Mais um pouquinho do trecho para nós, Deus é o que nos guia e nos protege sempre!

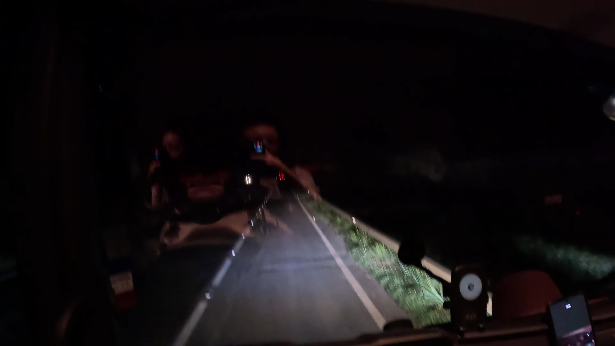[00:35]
Gente, a câmera vai balançar um pouquinho porque eu vou colocar ela aqui na cabeça, tá?
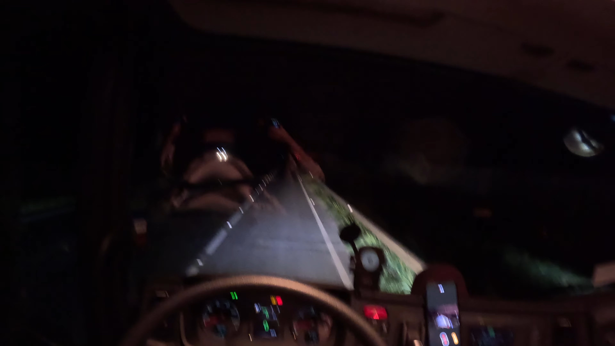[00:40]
Na testa, na verdade. Ó, o pessoal pediu pra mim deixar a luz acesa da cabine pra ficar melhor. A luz totalmente acesa, gente, ela me atrapalha. Então, por esse motivo, eu não vou deixar ela totalmente acesa. Vou deixar só ela um pouquinho mais clara. Pode ser que ajude o pessoal aí a ver melhor, tá? A linha foi Curitiba, como vocês sabem que eu tô fazendo Curitiba.
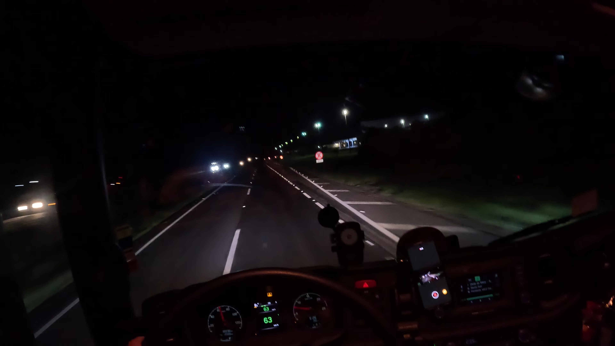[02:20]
E aí, estamos descendo ali. São Paulo. Vai mexer um pouquinho aí, que eu que tô mexendo aqui, viu, gente? Vou tentar deixar bonitinho. Tá tranquila, Regis? Eu já dirigi 200km. Ah, sim, gente. É pouco, né? Não é nada que mate você. Mas...
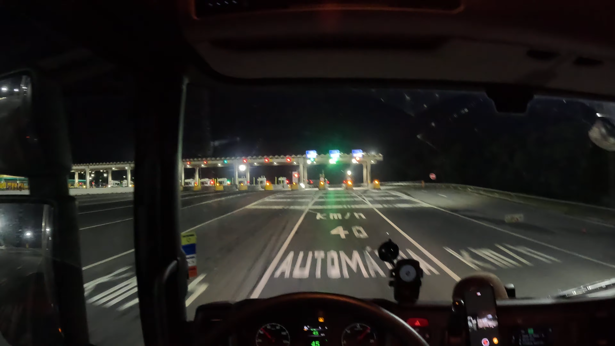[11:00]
Esse barulho é do freio motor. Vocês viram? Olha que delícia. Desce no freio motor bonitinho. Não precisa de afobação, estresse. Não precisa. Gente, minhas estrelinhas estão top. Só a do meio ali que eu ainda não fiz. Mas estão tops. Eu estou com...